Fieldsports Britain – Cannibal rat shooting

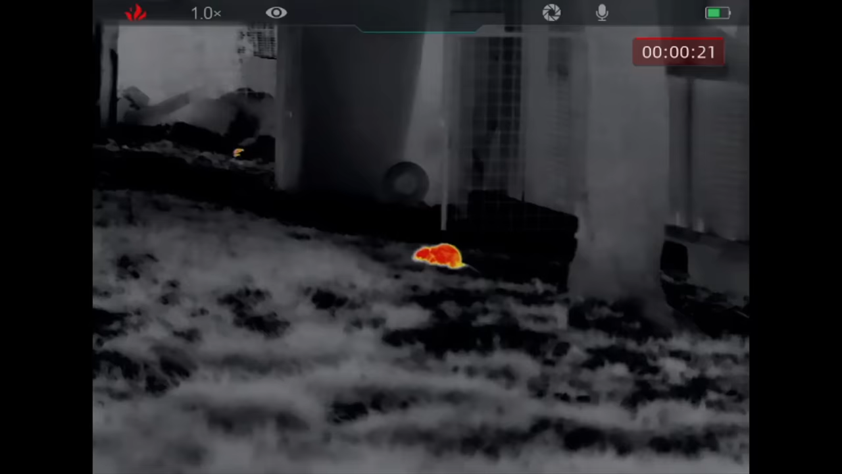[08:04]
It's very low tech, but... In front of the bin. With a momentary lull,
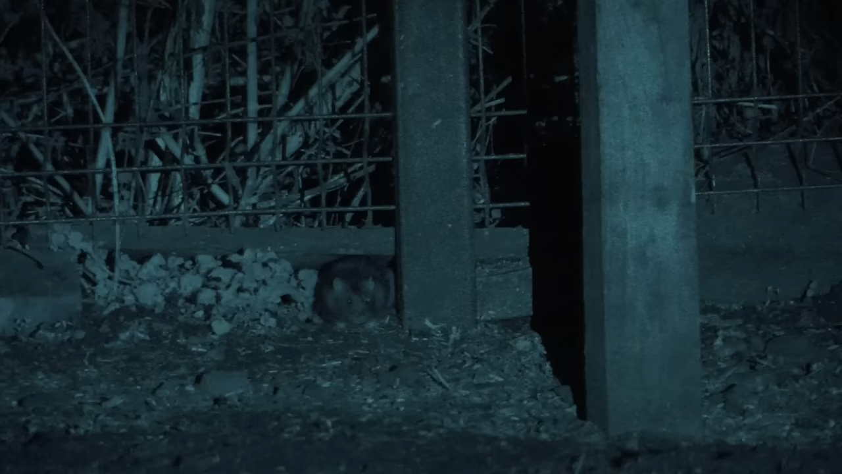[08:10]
Dan suggests we head through into the next dooryard, as it's showing promise through the spotter. Stone dead.
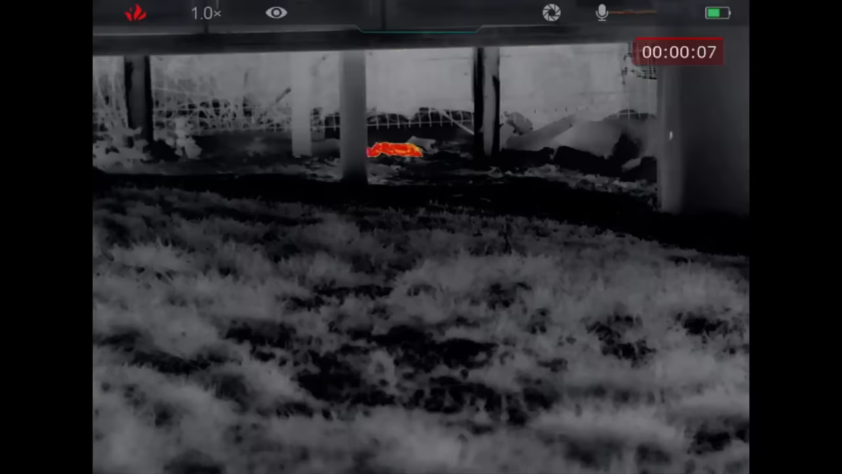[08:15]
That's him. Yeah, please get it, because that's a biggie. He's right. There's even the rat equivalent of Tom Cruise in Mission Impossible.
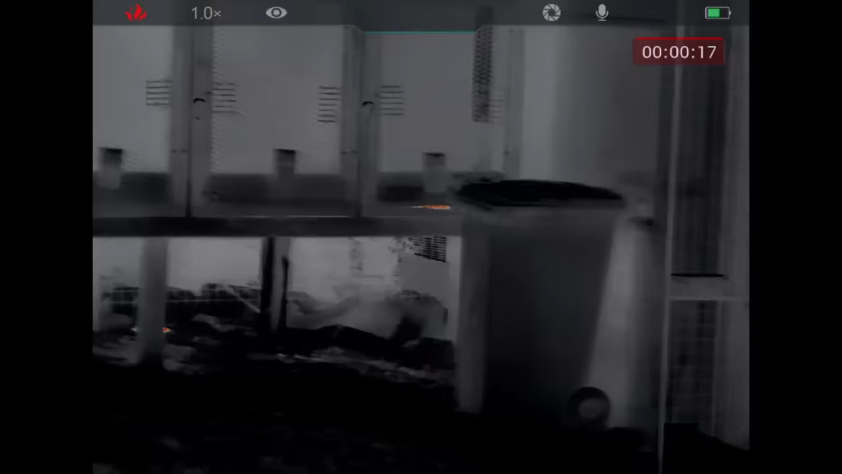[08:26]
There he is, he's climbing right up.
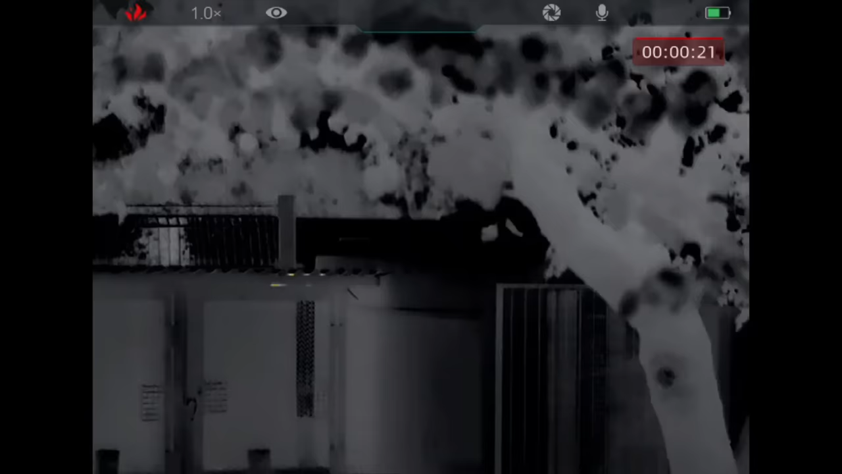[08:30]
He's climbing on top of the pen, on the cage, second cage, third cage, fourth cage, fifth cage.
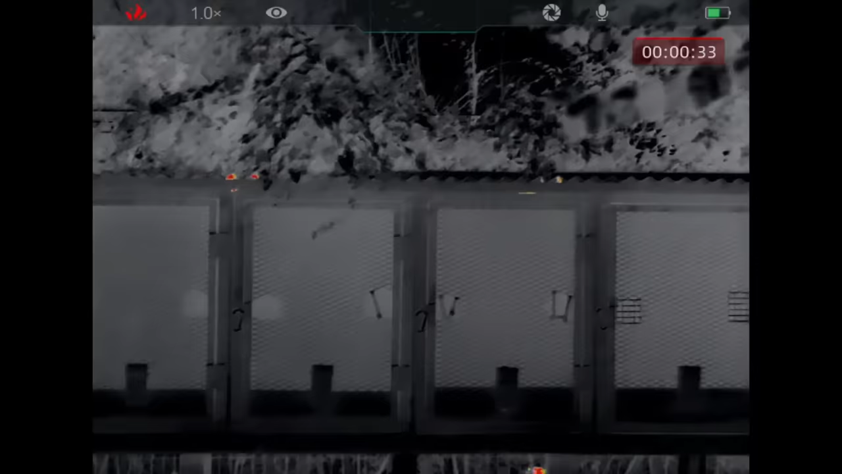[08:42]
Oh, there's another one on the top as well, sixth cage.
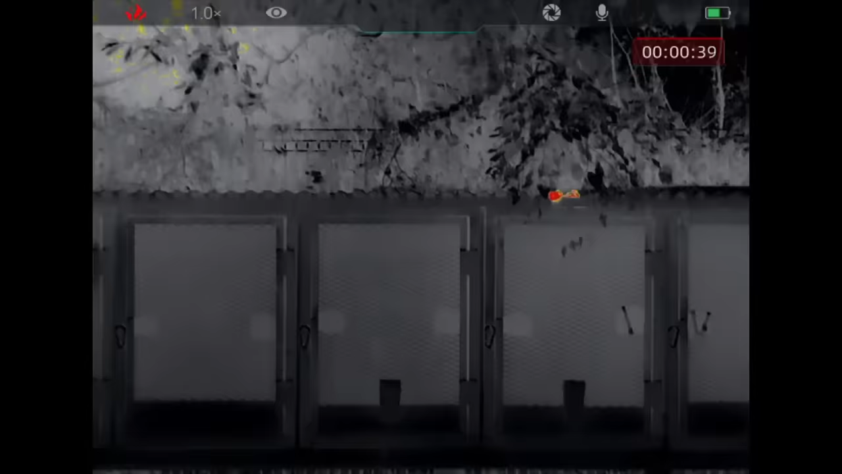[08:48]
There's one on the top and it's right on the top. There he is.
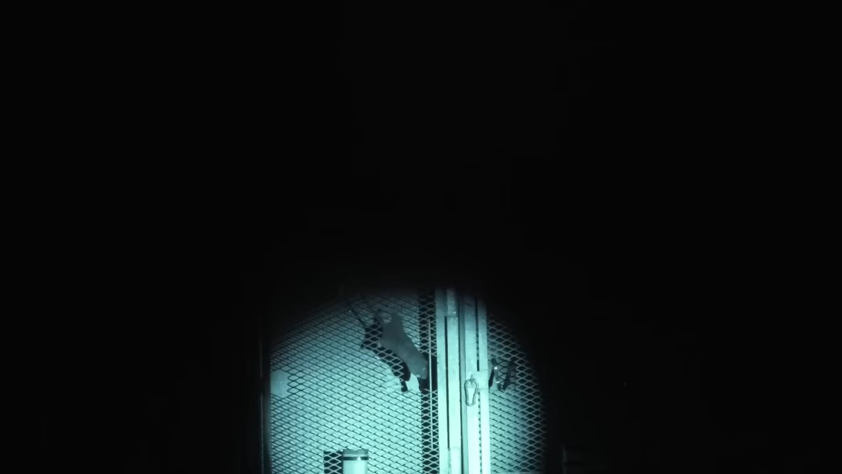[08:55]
Look at the size of him. Good Lord. It's a monster. Yeah, I could have done him going down the pipe. The rats keep coming and we keep shooting until rain stops play.
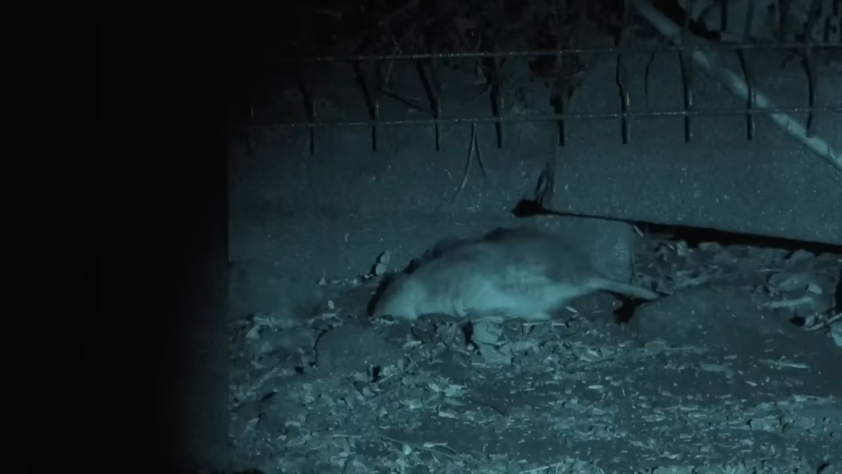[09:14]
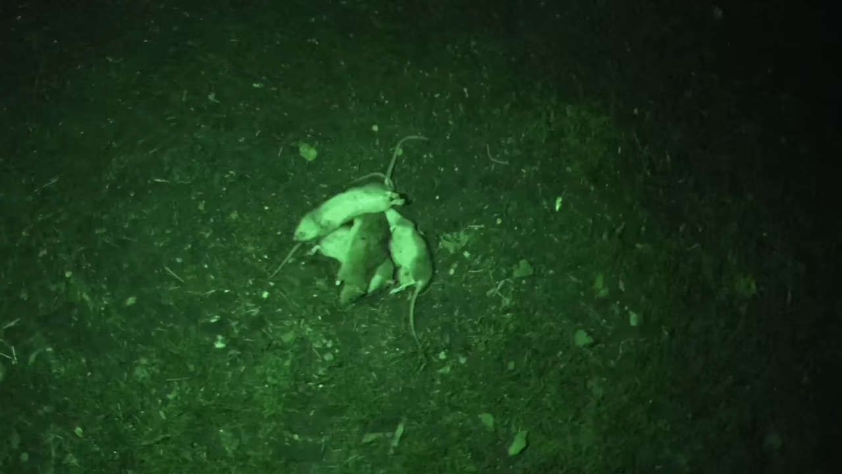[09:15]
Our bucket full of rats has filled nicely. Not all are accounted for, with some of the fallen missing, presumed eaten.
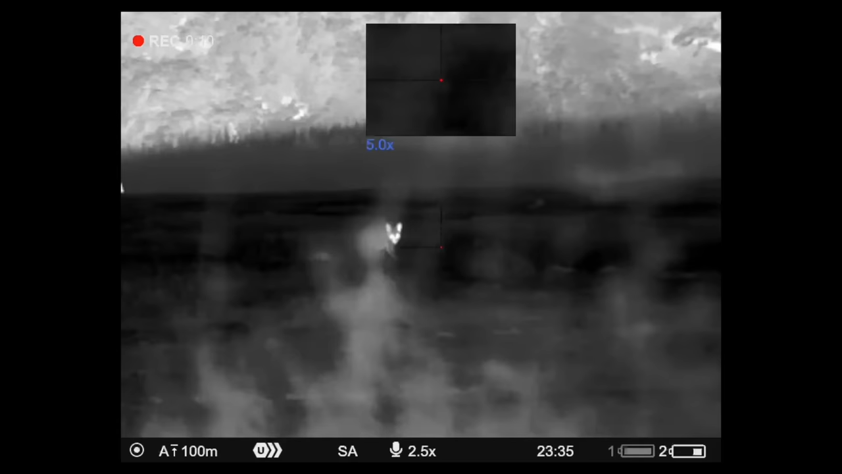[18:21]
Hey! Yes, John is our keeper here, has been for a little while now. Super keen fox shooter.
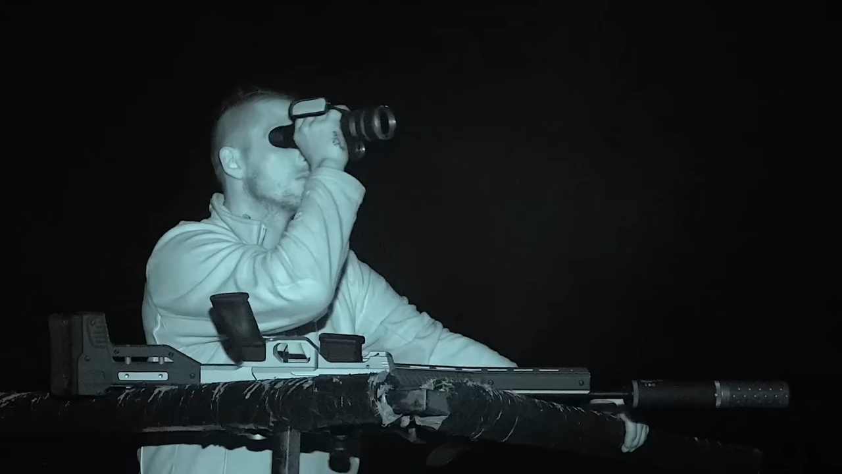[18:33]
He's used 223 for quite some while and been very successful with that. And he's now gone over to a 204 Ruger.
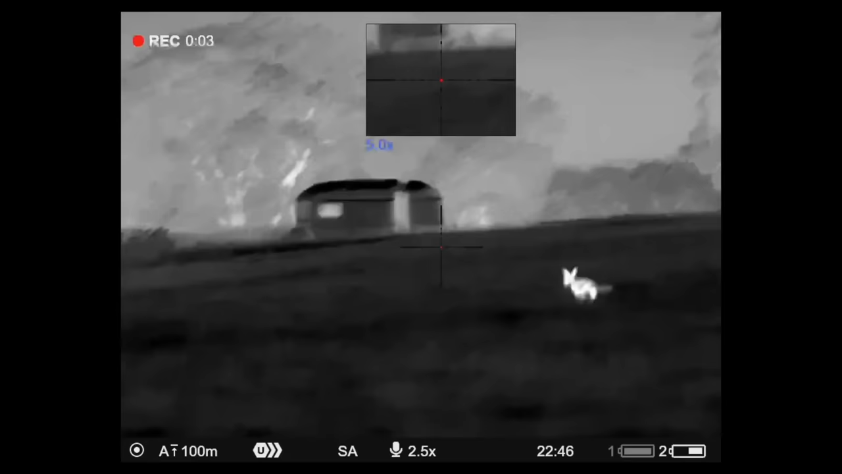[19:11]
And the scope on it is a XQ50.
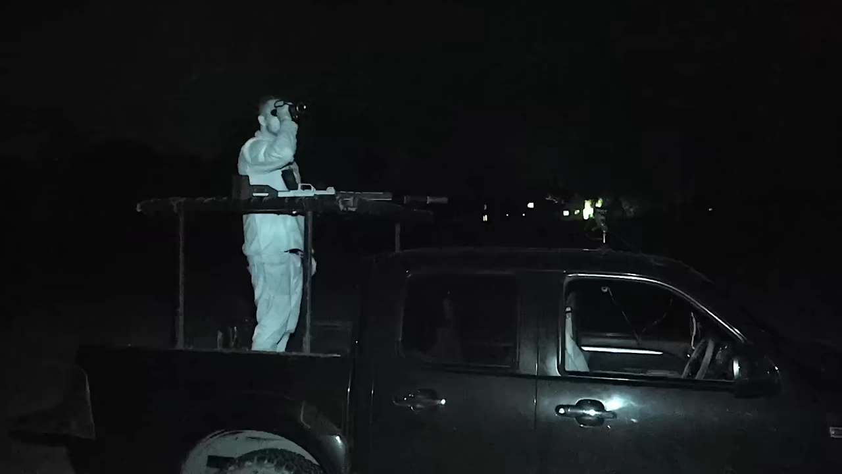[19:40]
So that's the way I do it.
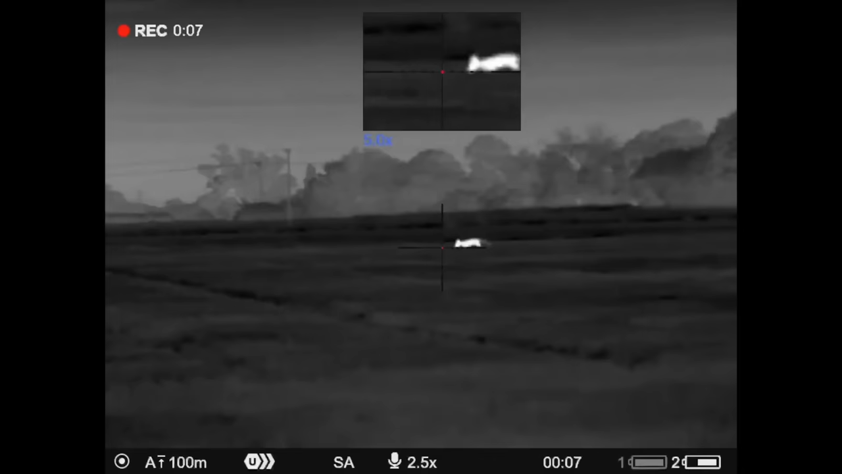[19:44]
Because you don't really have to go look for them, because they don't know you're there, they come to you. Which is the good thing about the thermals, is they have no clue.
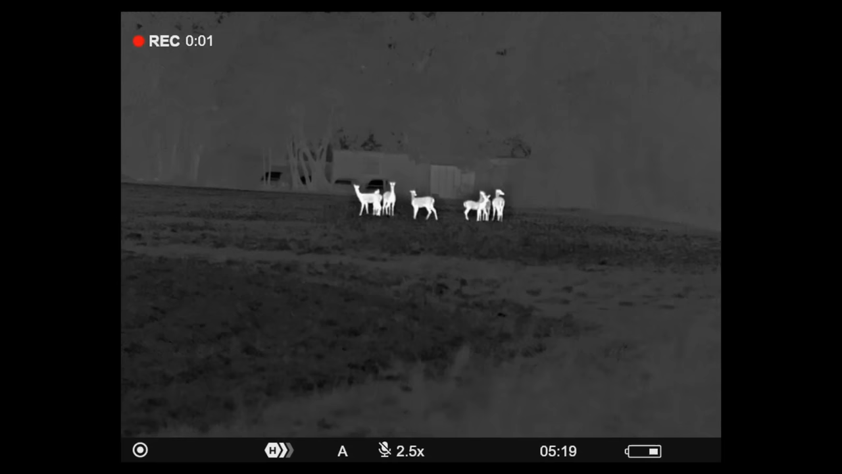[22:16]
is able to identify the difference
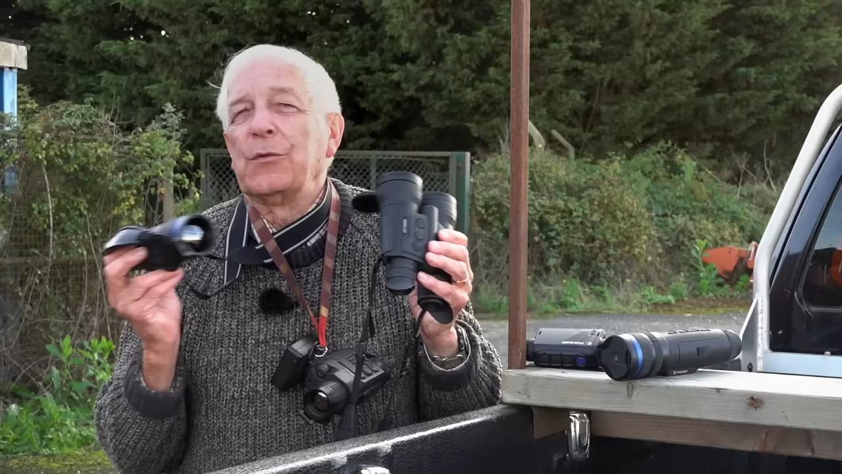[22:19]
between a fox and a muntjac and a couple of hares together easily at 400-500 yards.
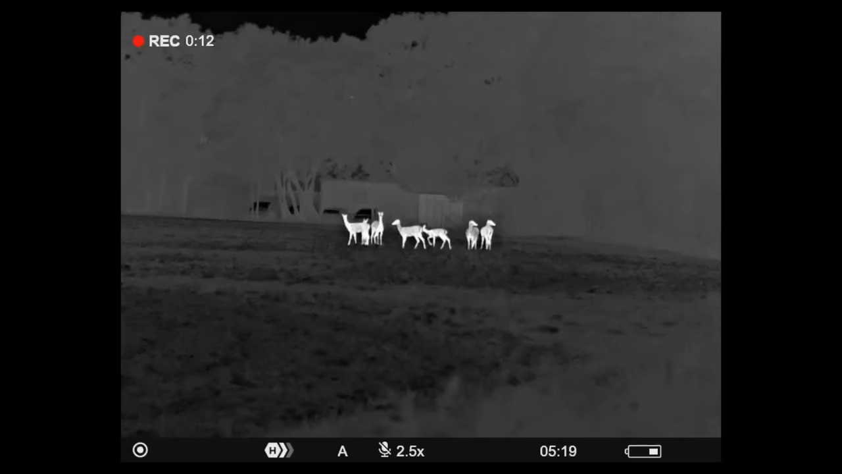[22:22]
It's just amazing stuff. And so your speed of acquisition is so much quicker.